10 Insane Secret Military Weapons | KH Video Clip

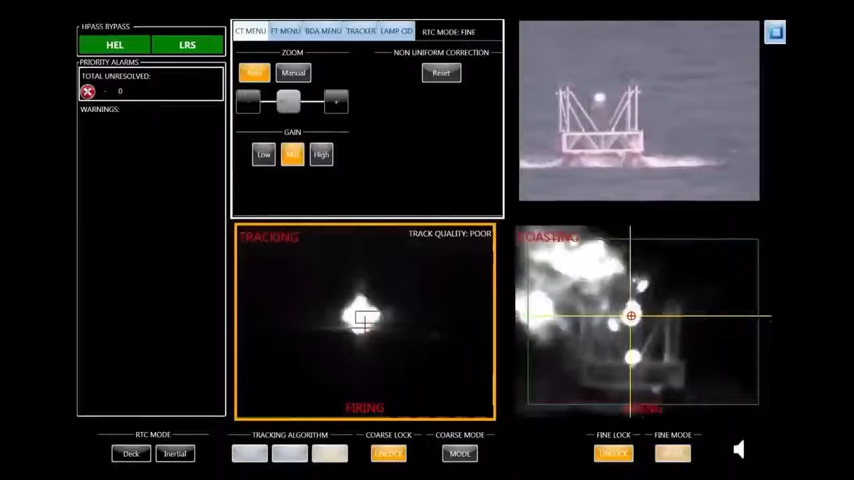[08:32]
military is testing laser weapons. Three laser weapons that are being used in some cases are airborne laser,
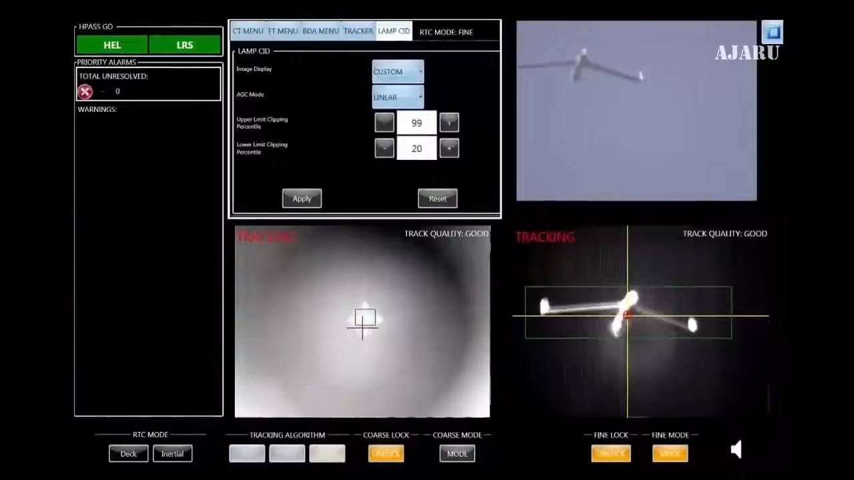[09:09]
available to the ship's commander as a defensive weapon to shoot down incoming missiles, drones, boats, and other potential threats.